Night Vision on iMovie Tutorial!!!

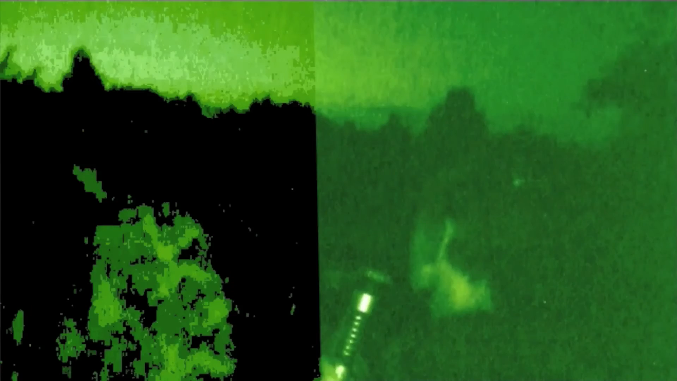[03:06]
Check that out. That is actual night vision.
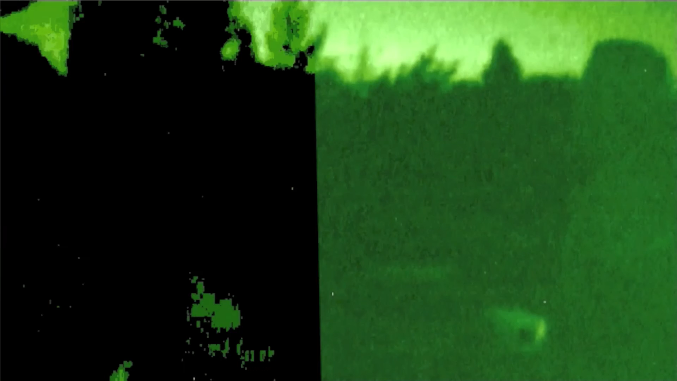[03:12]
Now,
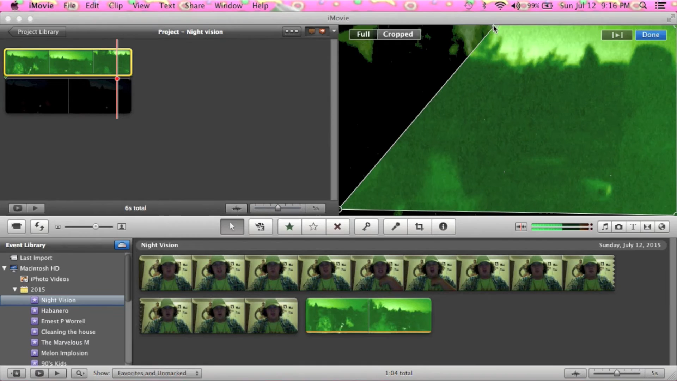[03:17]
This is pretty good night vision, to be honest. I mean, I mean, check this out. Check this out. You can see the barbecue. You can see the fence in the background, faintly.
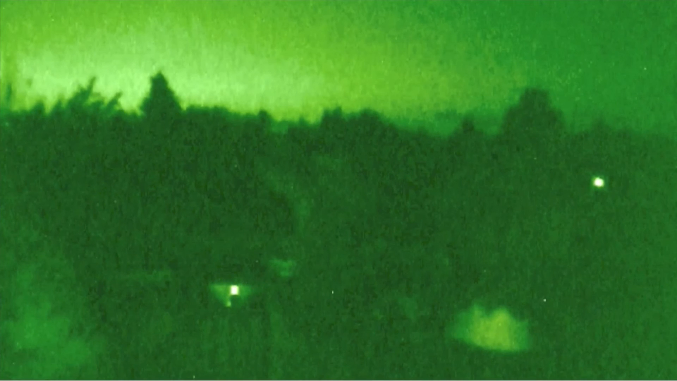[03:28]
But it's, and even if it doesn't look all that good, you can still, like, edit it some more, and